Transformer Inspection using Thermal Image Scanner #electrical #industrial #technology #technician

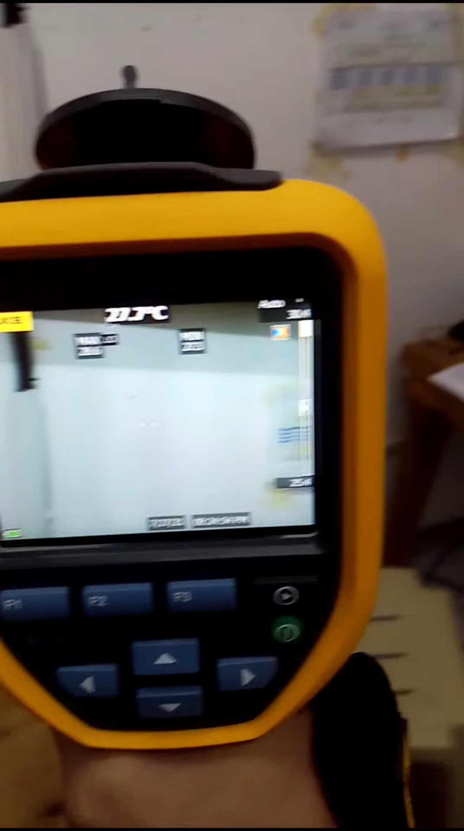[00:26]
so pag i-quad na tayo sya sa object guys
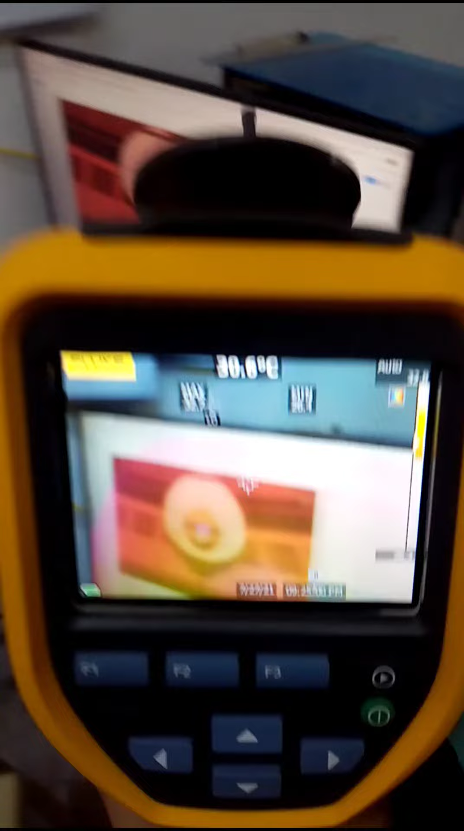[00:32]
ma-determine na niya kung sa kainit na portion ng init
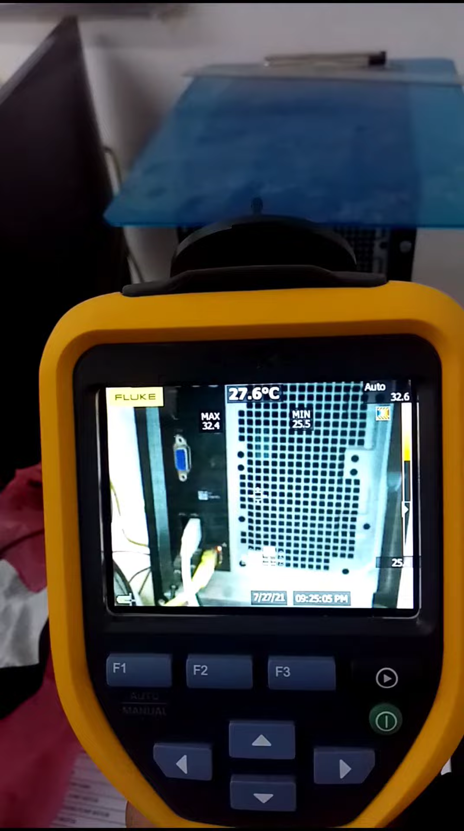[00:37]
On screen: spot 27.6°C
ok so ka na guys muna na sya yung actual nga gamishore sya sa temperature
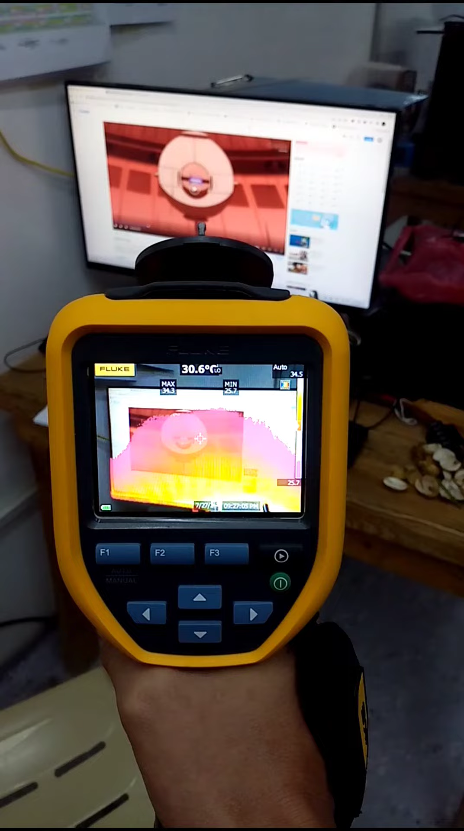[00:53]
On screen: spot 30.6°C
ok so na diya ang ang pinakainit niya nasa 34.6
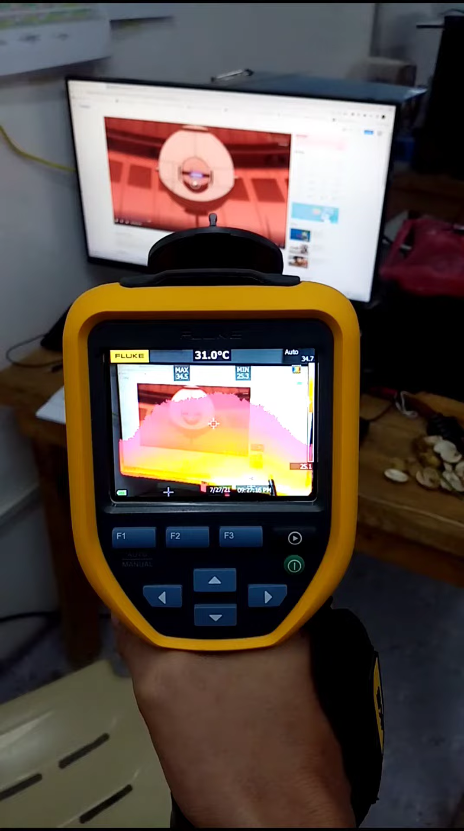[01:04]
On screen: spot 31.0°C
so ayan guys matunta sa field so magkuhan na tag mga data na sa mga transformers
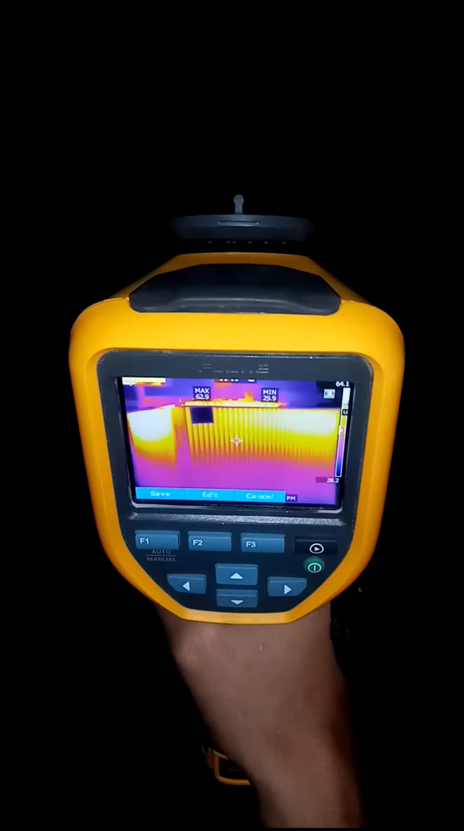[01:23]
swimmer so muna na sya yun ito na ang actual nga nakita na ito sa scanner na ito
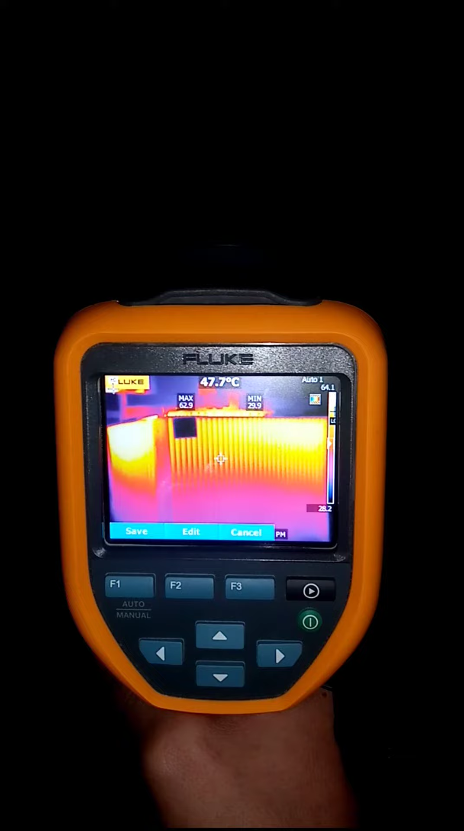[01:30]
On screen: spot 47.7°C
na sya yung actual nga temperature ito na sa taas 4 to 9 yung yung maximum 62 yung yung na measure
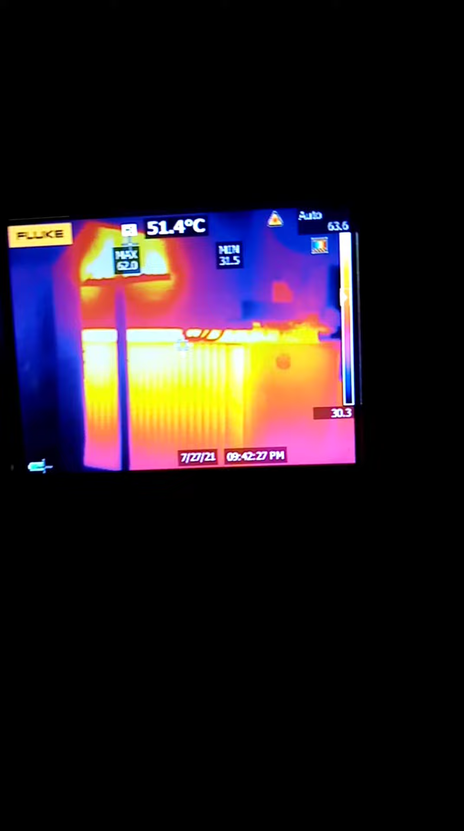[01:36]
On screen: spot 51.4°C
so muna na sya yung minimum 31
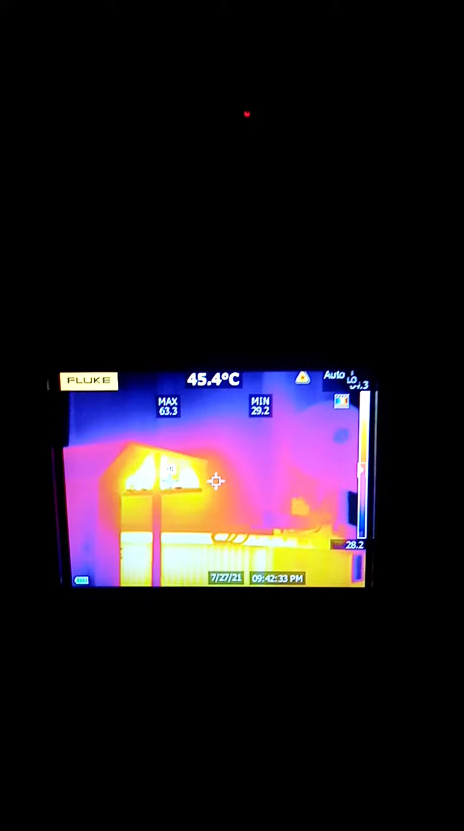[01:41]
On screen: spot 45.4°C
and ito lang i-triptoyok sa mga
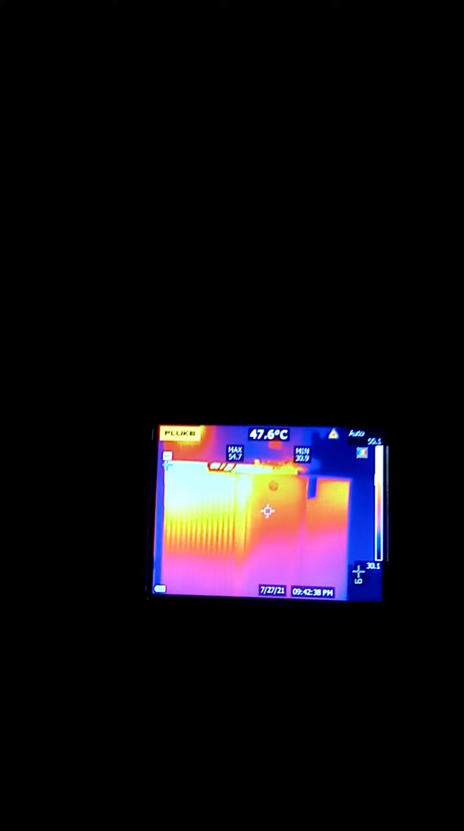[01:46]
On screen: spot 47.6°C
huwaan na ito sya side by side para magdetermine na ito
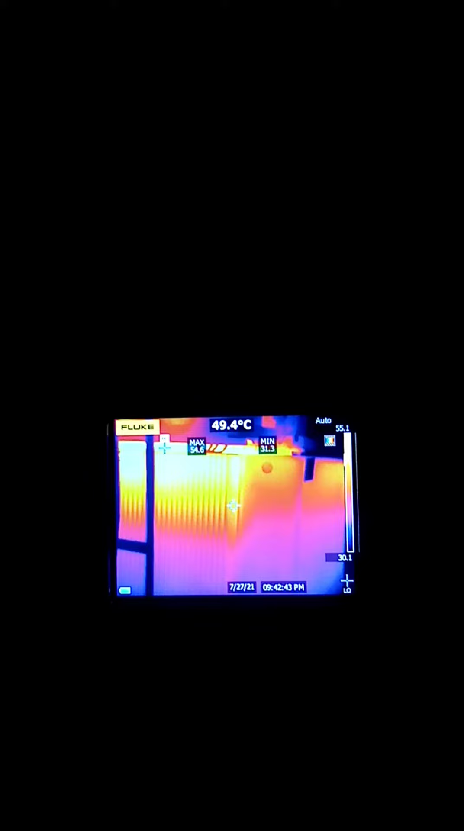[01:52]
On screen: spot 49.4°C
kung balanser ba yung kainit o wala ba normal nga taas kaya yung kainit
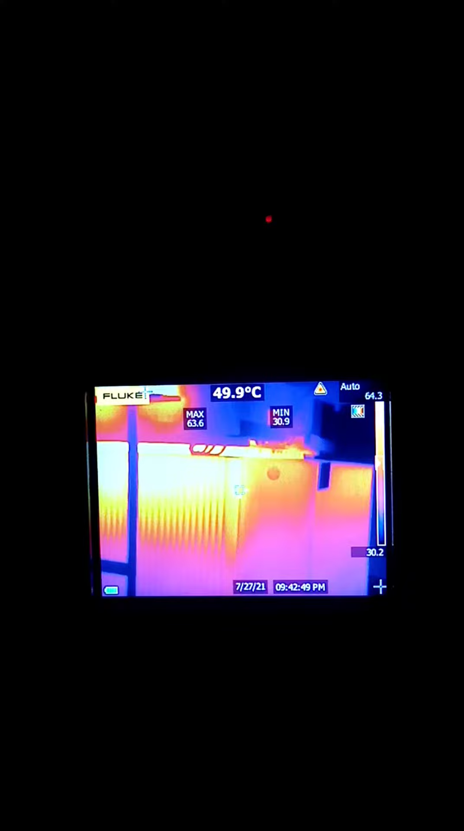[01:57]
On screen: spot 49.9°C
so muna na yung actual nga makita na ito sa kanang image scanner na ito guys thermal scanner
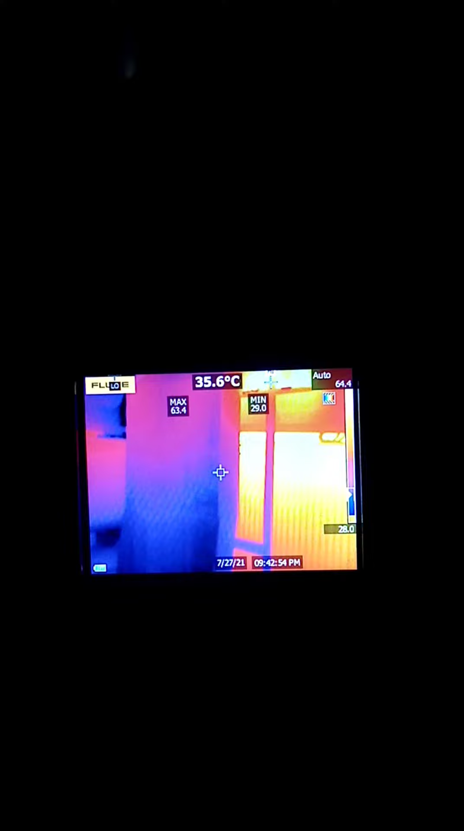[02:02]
On screen: spot 35.6°C
thermal imager so nindot ka sya nga device gamit
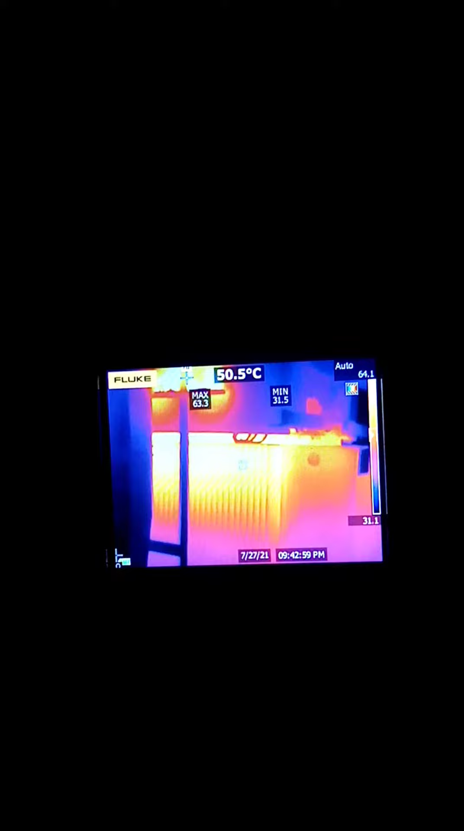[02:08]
On screen: spot 50.5°C
ka ni sya visa dun sa application labi na sa mga motor okay sa
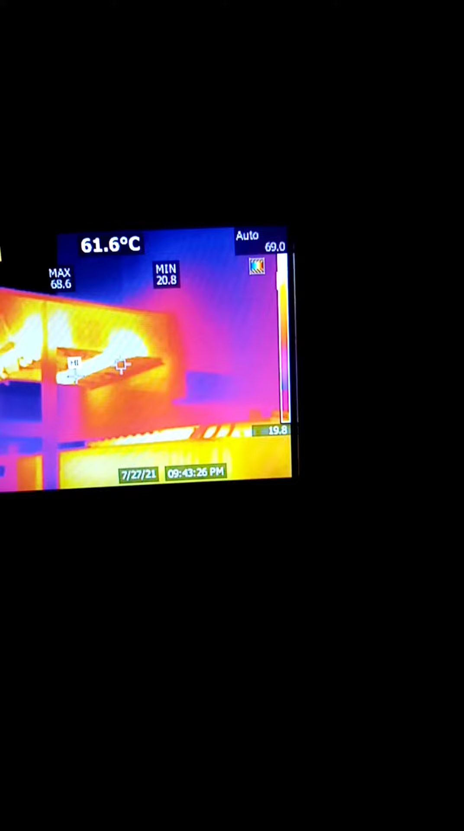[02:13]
On screen: spot 61.6°C
mga heating na maggenerate yung heat nga mga
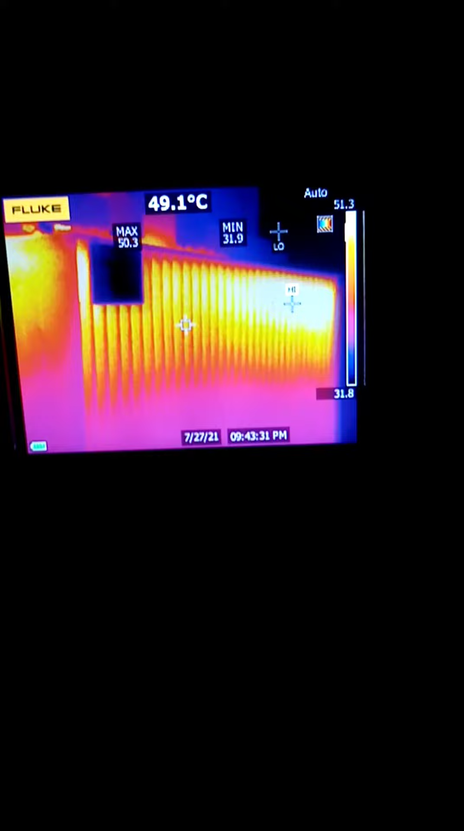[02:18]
On screen: spot 49.1°C
machineries so gamit ka ni sya guys nga scanner so for
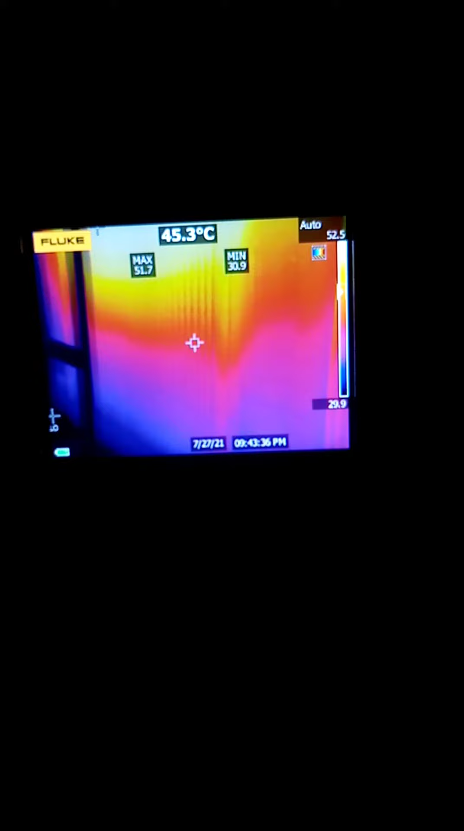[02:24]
On screen: spot 45.3°C
analysis ni sya ngunit the best nga paan
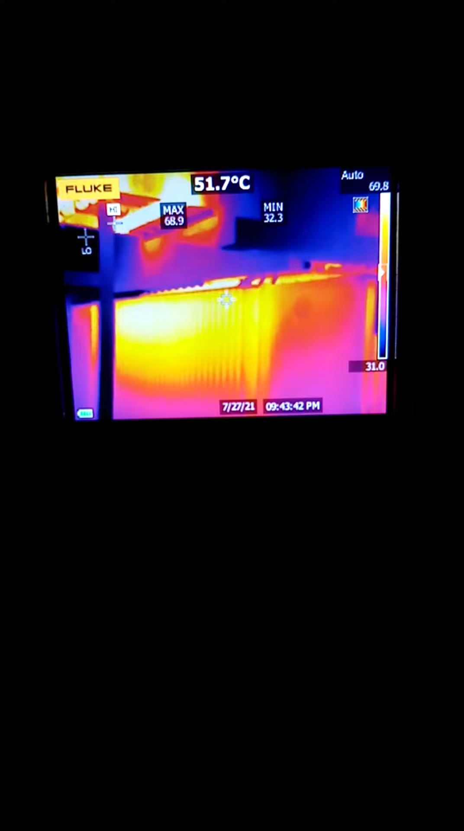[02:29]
On screen: spot 51.7°C
the best nga device or instrument kanyang